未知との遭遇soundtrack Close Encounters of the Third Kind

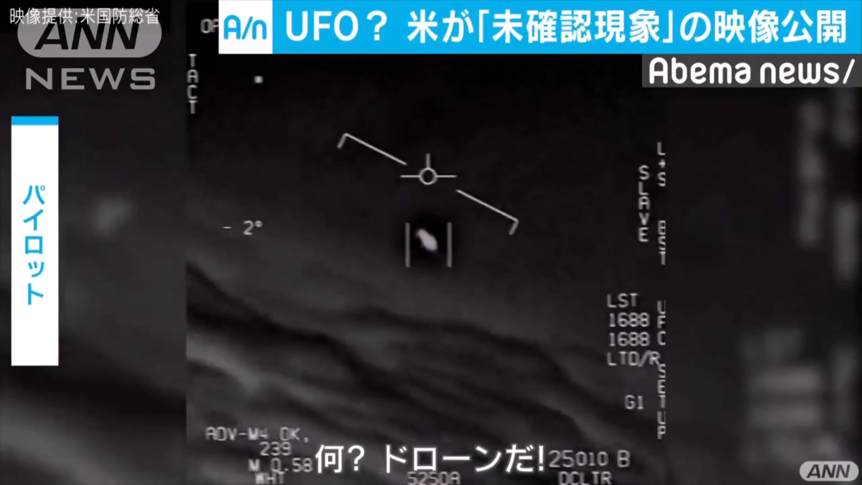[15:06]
Look on the ASA. My gosh.
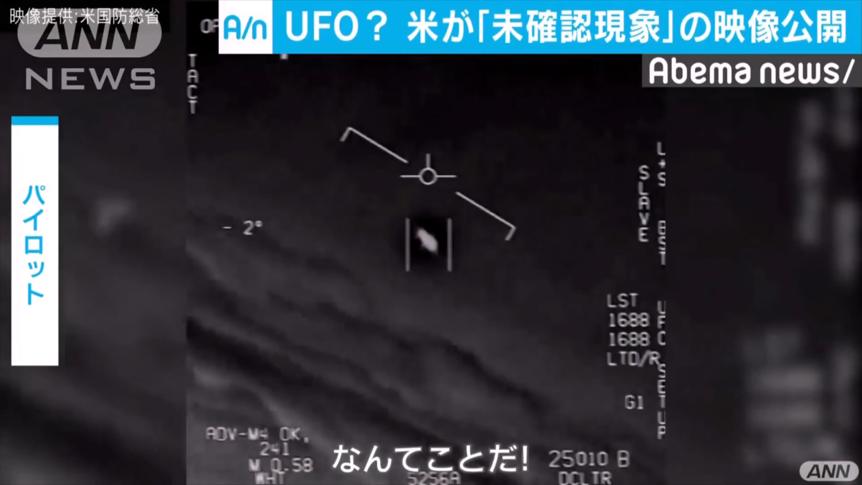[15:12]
They're all going against the wind. The wind's 120 knots to the west. The whole thing, dude. 国防総省が公開したのは、2004年と2015年に海軍が撮影した3本の映像です。映像では、海の上を何かが高速で移動する様子も確認されます。これらの映像は数年前に流出し、未確認飛行物体、いわゆる